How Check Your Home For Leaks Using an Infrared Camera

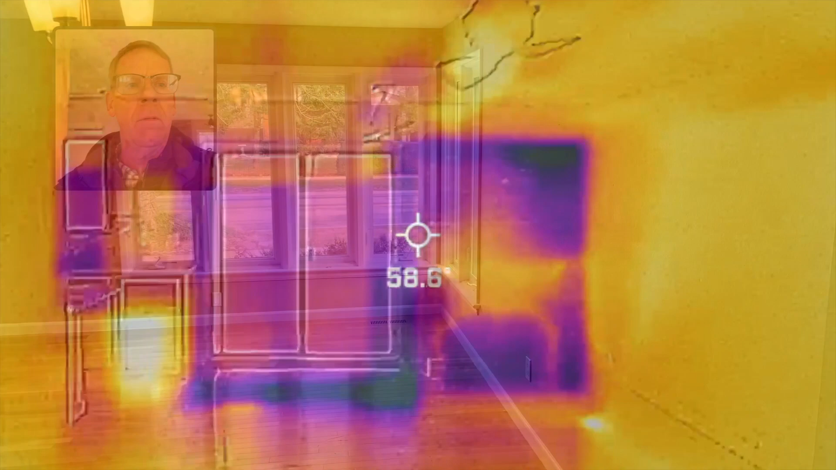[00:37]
Okay so here we are with the same view from the front door I showed a minute ago.
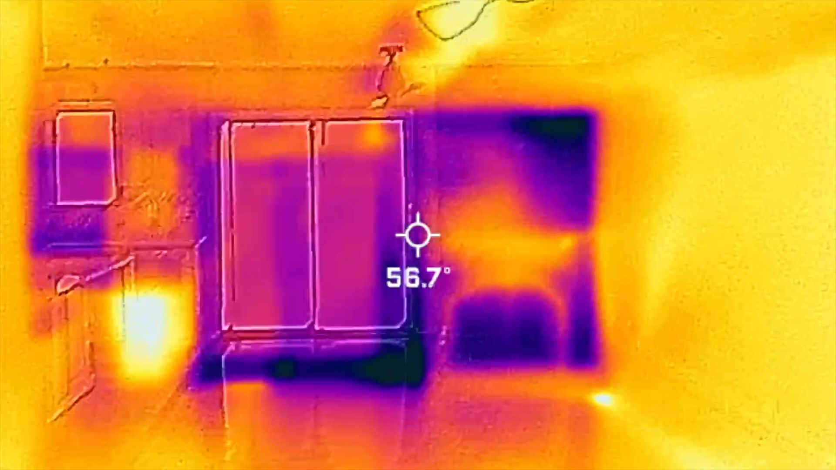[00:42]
With the infrared camera this will show areas that are orange which are
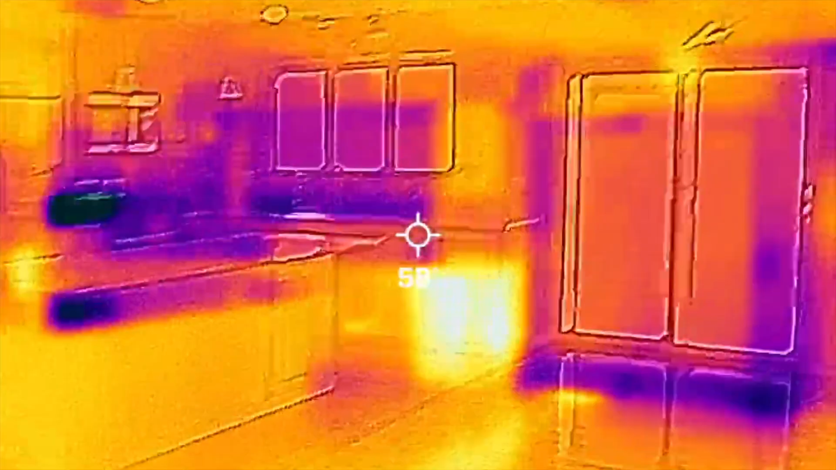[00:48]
hot and
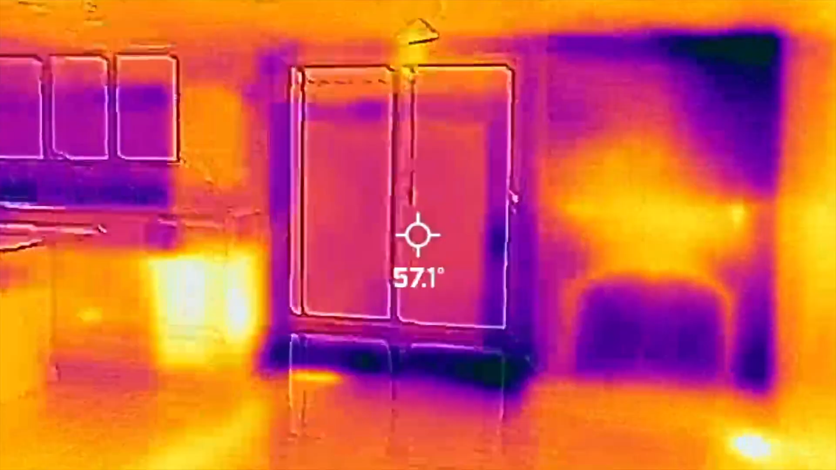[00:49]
areas that are purple which are cold and or because water conducts
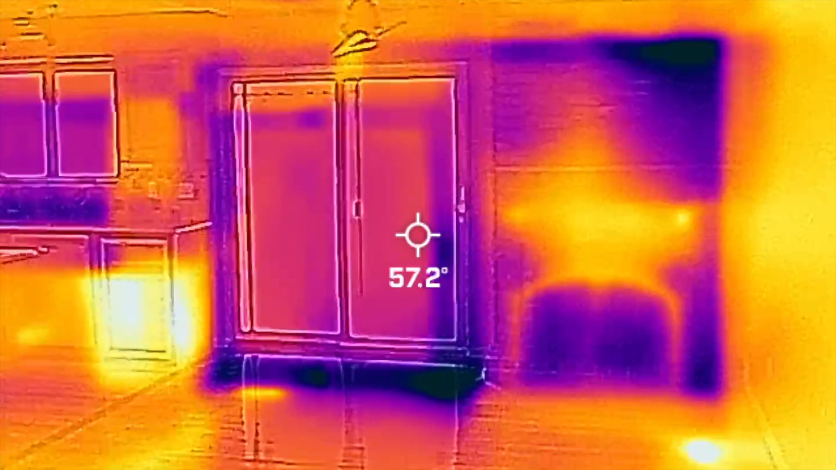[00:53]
wet.
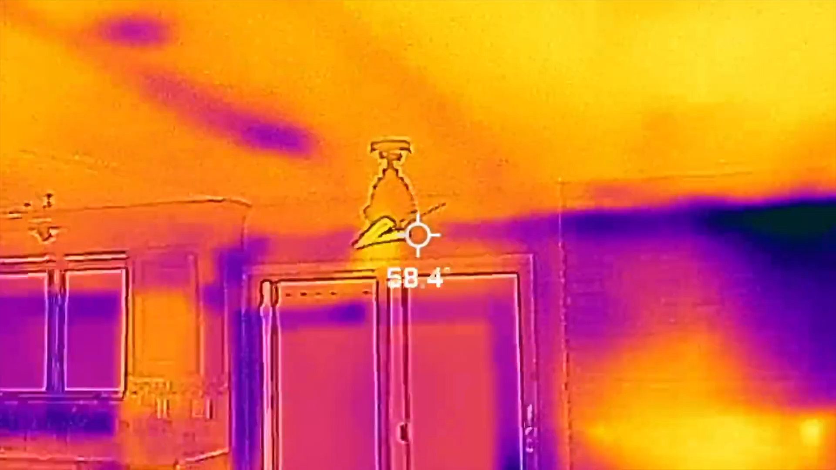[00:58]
Okay so this ceiling looks great to the bare eye the bare human eye.
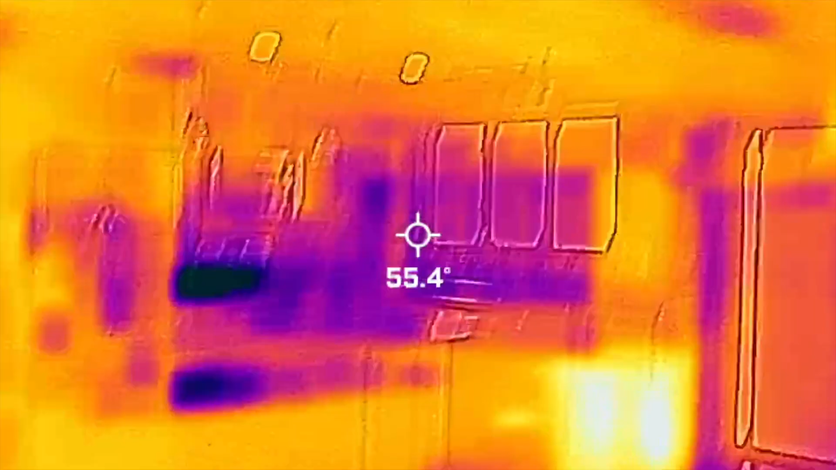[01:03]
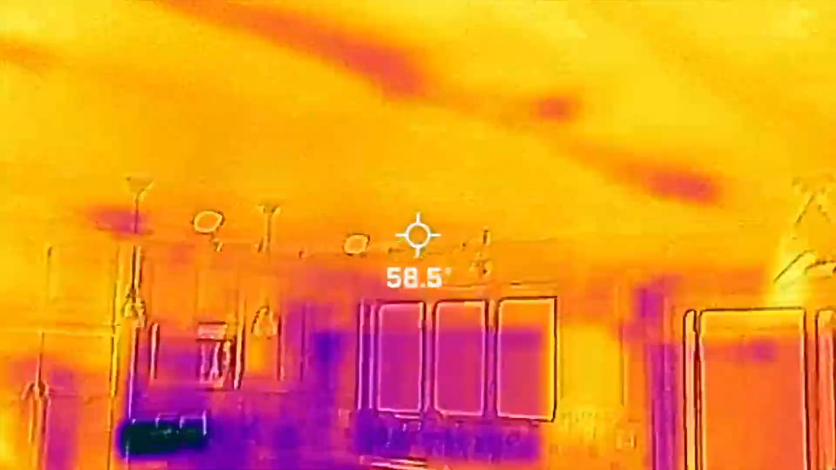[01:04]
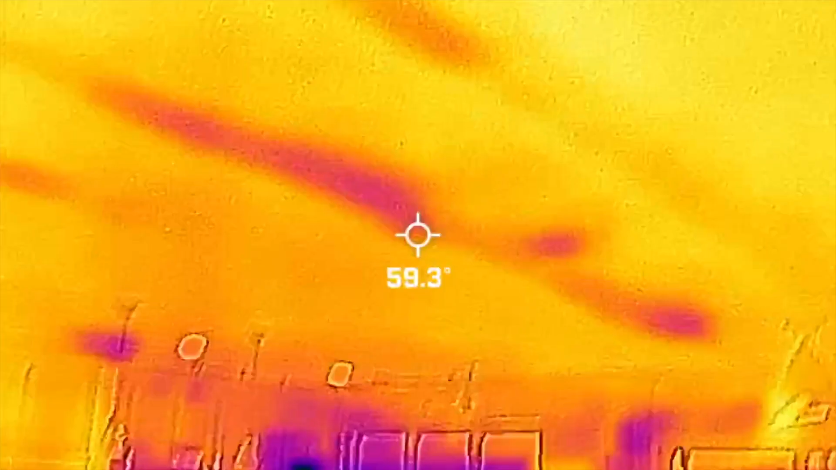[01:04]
Okay but when we look up we will see wet
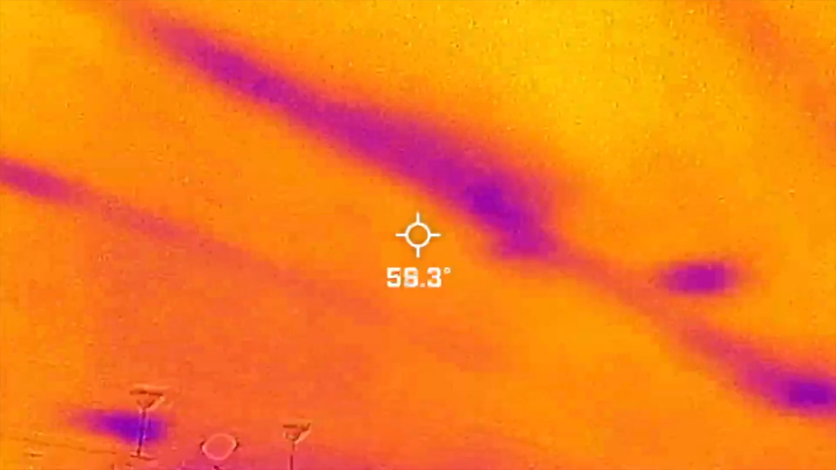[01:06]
areas we will see there is a spot there that
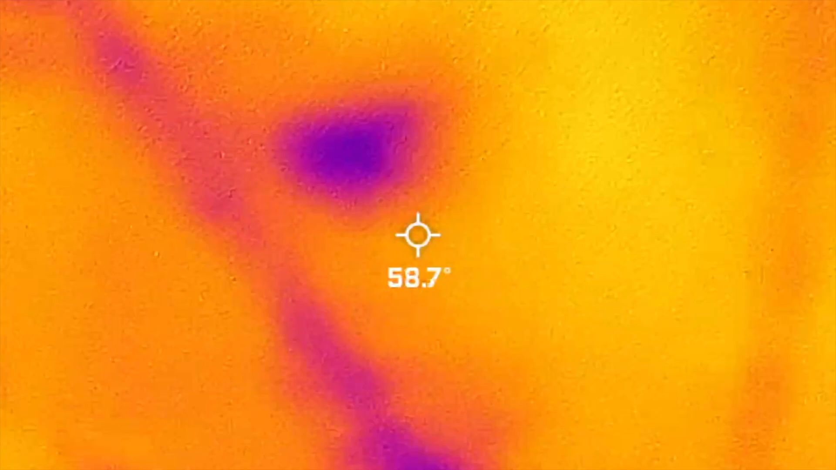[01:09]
is very likely it rained yesterday very likely a wet spot.
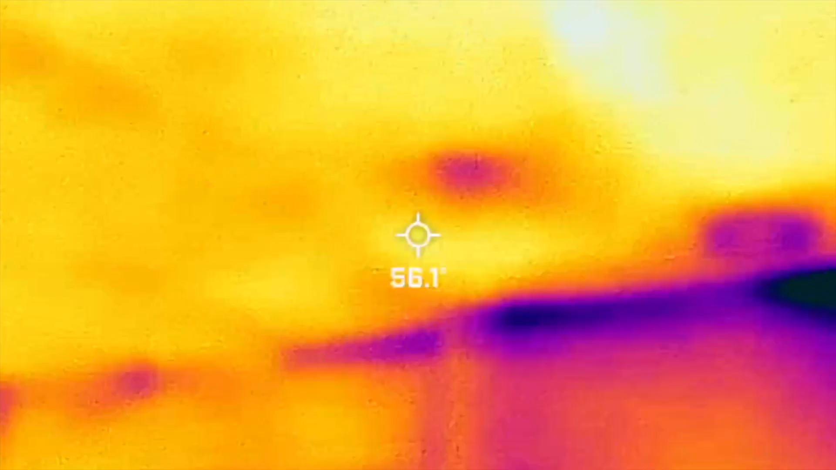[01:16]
Okay and then here over the fireplace also right out in the middle of the room right out in the middle of the ceiling we get these cold or wet spots.